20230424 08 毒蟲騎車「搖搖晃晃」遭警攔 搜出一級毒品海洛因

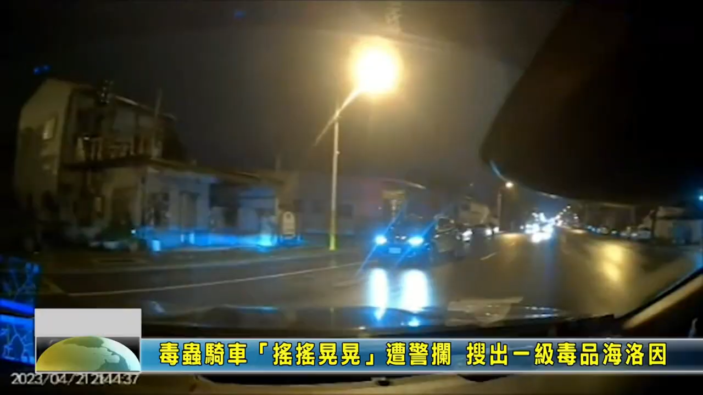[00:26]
警车突然大回转，因为眼尖的巡逻员警发现对向机车骑着摇摇晃晃，